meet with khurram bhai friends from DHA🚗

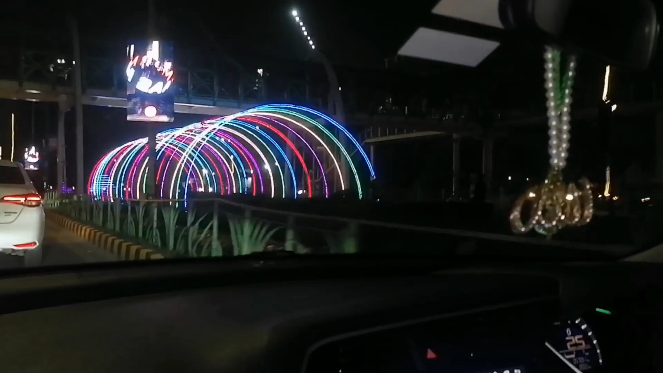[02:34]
इधर लाइटिंग ये देखो हैवी हो गई, उन्होंने गाड़ी की फोटो लगा दी है एमजी भैया ने, एमजी की नई गाड़ी लॉन्च हो चुकी है,
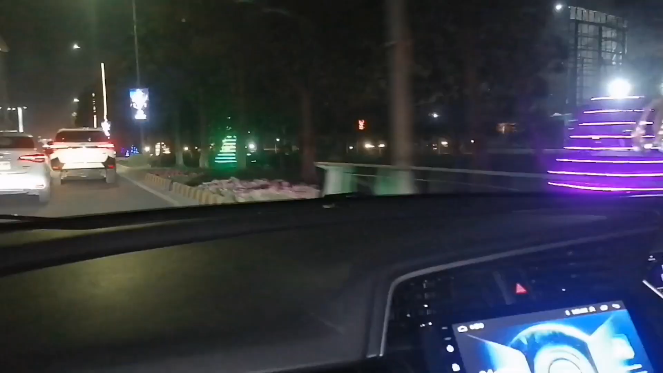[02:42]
ये देखिए आप देख सकते हैं एमजी की नई गाड़ी लॉन्च हो चुकी है।
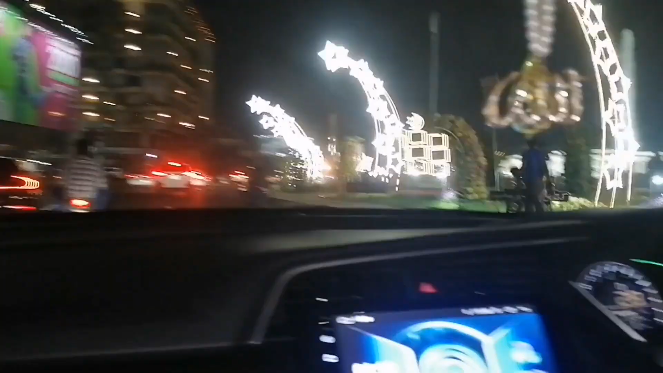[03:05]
ये मेरे ख्याल से चौक है, लिबर्टी चौक है, और भाई ने बता दिया मैं नाम, हम पहली बार आए हैं।
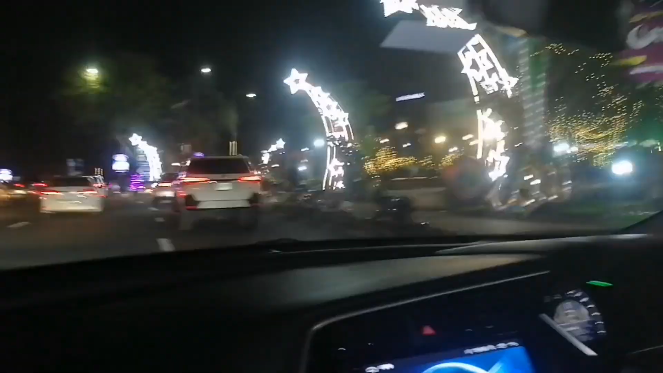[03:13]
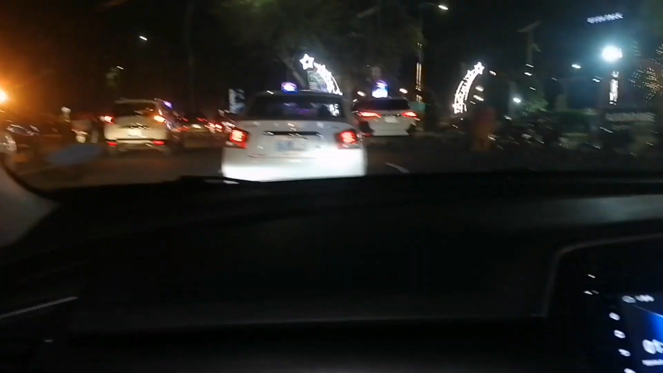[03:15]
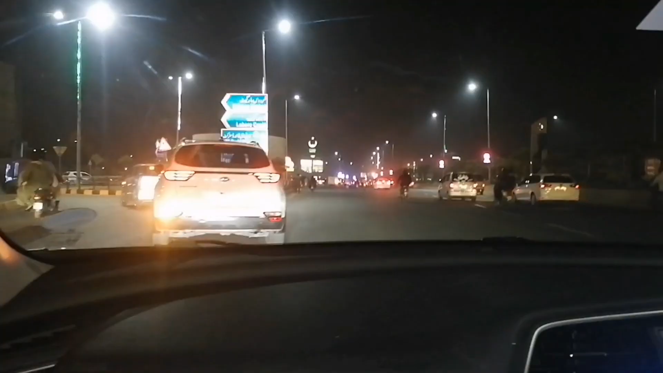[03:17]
यहाँ रास्ता खत्म हो गया, कट आ गया यहाँ से, तो यहाँ से मुड़ते हैं लेफ्ट कट या मैं श्री पीओ पहले।
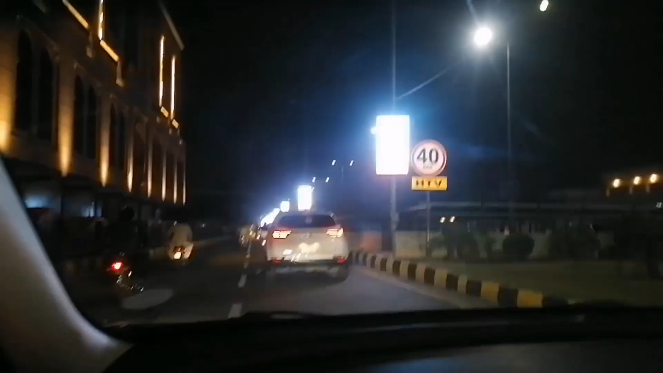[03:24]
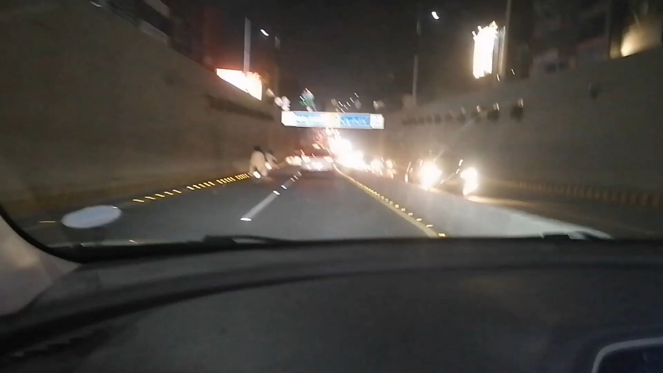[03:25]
ये नया अंडरपास बना दिया भाई जान, अभी अभी आपके भाई को रिपोर्ट मिली है,
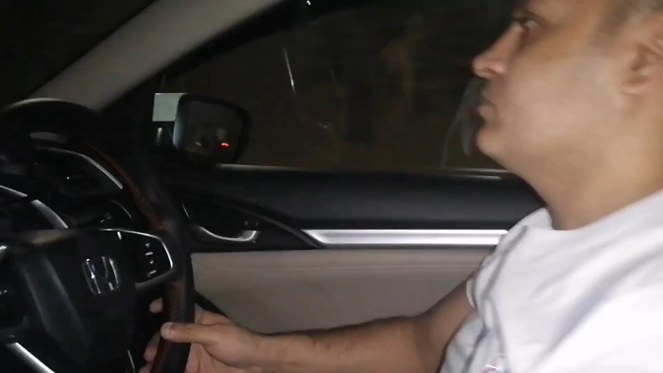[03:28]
वो भी कुरम भाई ने कहा है कि भाई जान ये नया अंडरपास बन चुका है, ये देख सकते हैं आप, ब्रेकिंग न्यूज है कि नया अंडरपास बन चुका है।
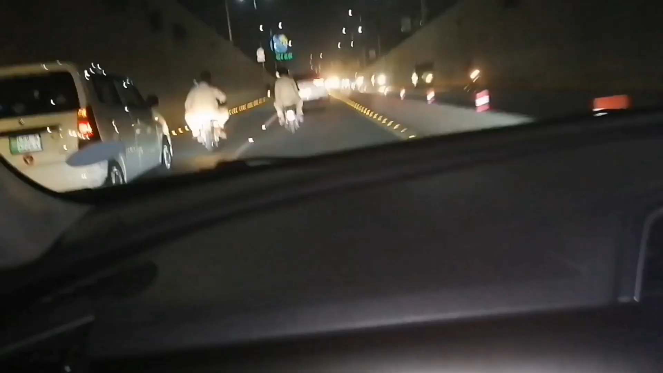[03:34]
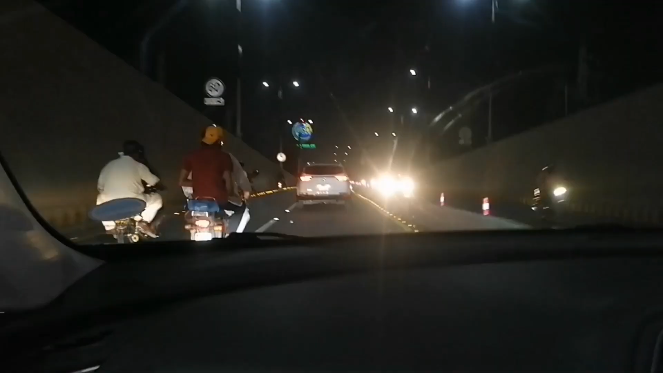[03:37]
से बाहर निकलते साथ ही पीएसओ पेट्रोल पंप,
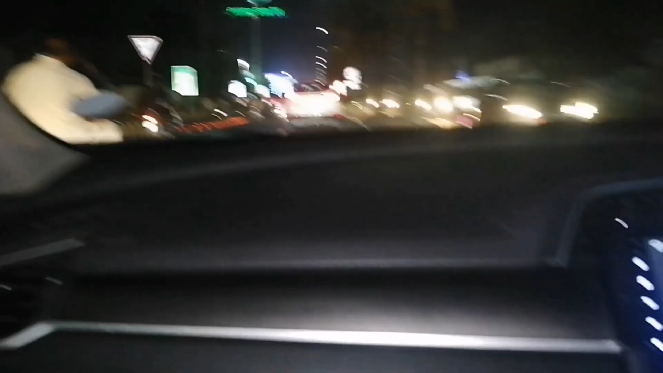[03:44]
वो आगे कुछ नजर आ रहा, लाइटिंग शेटिंग हुई है। चलो जी देखते हैं, कोक स्टूडियो का कुछ होगा, वो देखा ना कोक स्टूडियो का बैनर लगा हुआ,
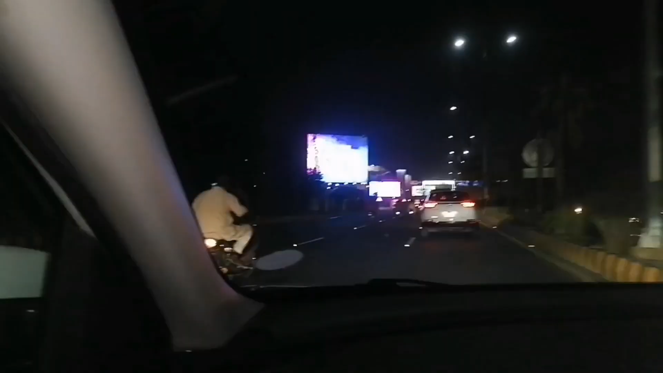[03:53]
ये रहा
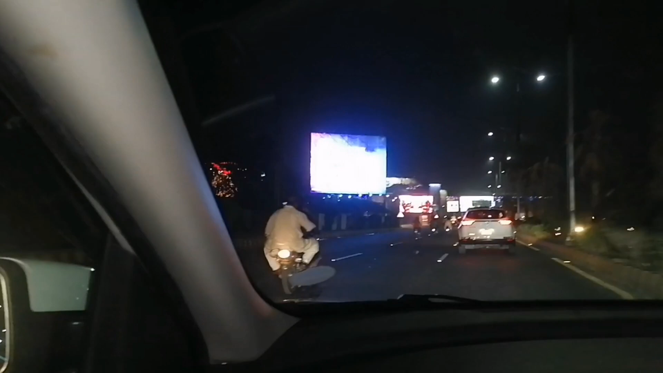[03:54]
उन्होंने डेकोरेशन के ये भी है, ये देखो डेरा,
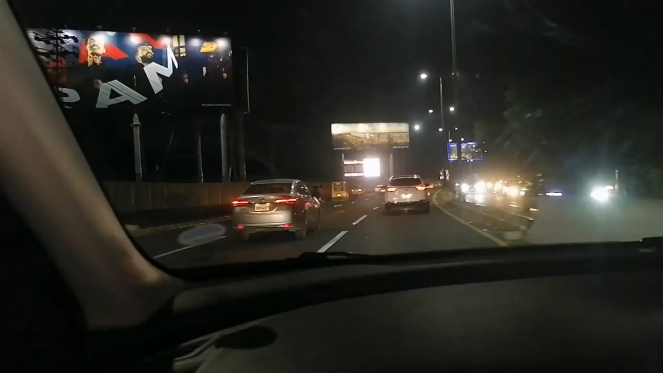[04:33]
वाले की जीप नजर आ चुकी है जिसमें से गोलियां लगी थी, ये भाई रेंट पे ले आए हैं, आप देख सकते हैं पटकड़ाई भाई। जीप आगे जाके भी देखते हैं किस तरह की है, क्या बात है,
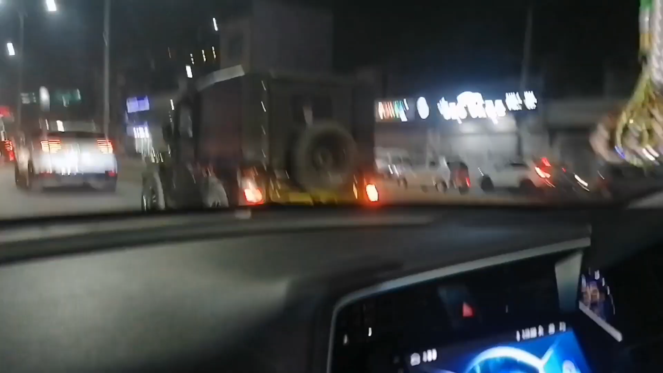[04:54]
सेम 2 सीटर ही है, अब मुझे नहीं पता सीटों से वाले को 2 सीटर ही है। अच्छा ये बदमाशी है ना, वो देखो लग गया
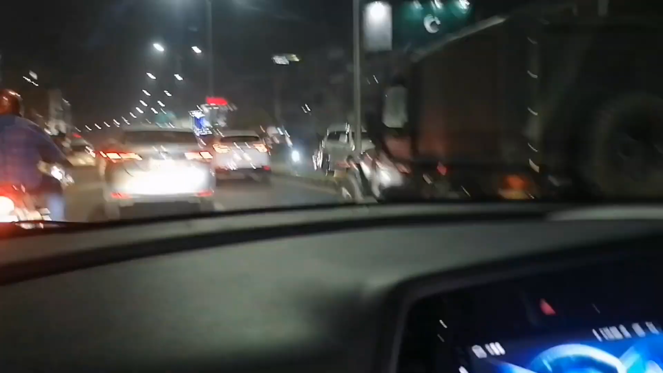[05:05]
बदमाशी लगा के रहा, नंबर शंबर भी नहीं लगा।
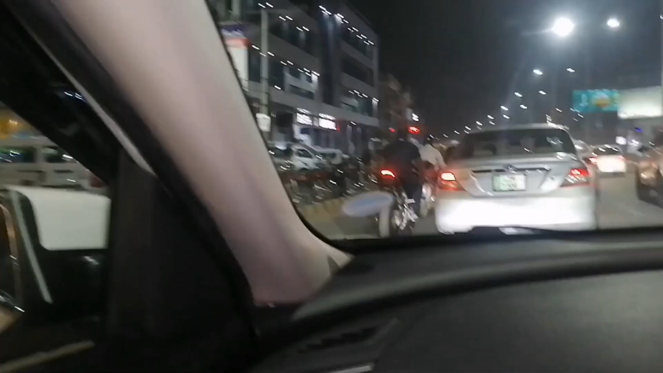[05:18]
अंकल साइकिल पे कुछ हो गया, अभी बाइक है